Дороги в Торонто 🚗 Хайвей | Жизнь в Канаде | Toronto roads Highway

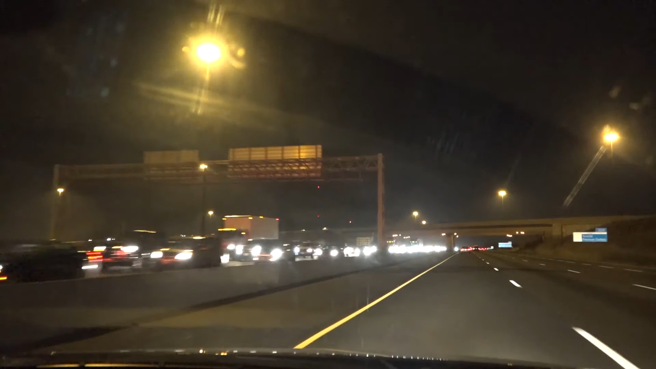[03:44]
Так не успеешь затормозить. Да. Ты только видишь вот эти полоски и вот эту полосу.